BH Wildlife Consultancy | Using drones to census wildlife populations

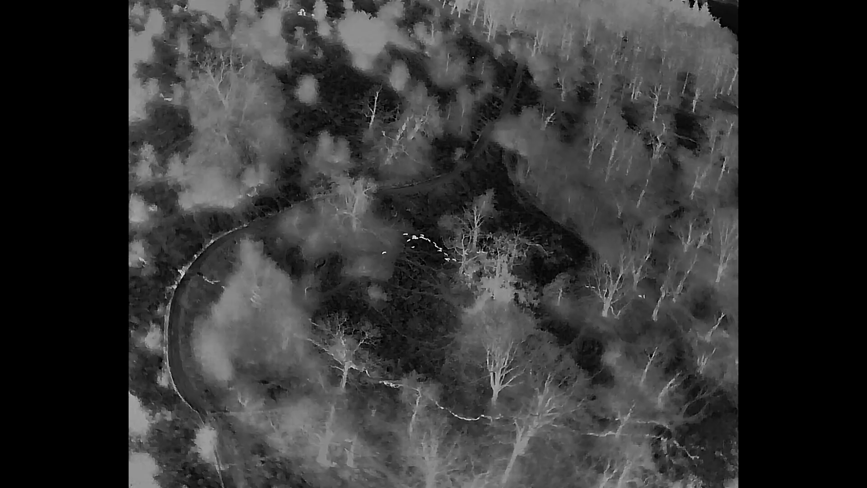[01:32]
the bottom right we have the thermal imagery sensor and the bottom left is the optical zoom.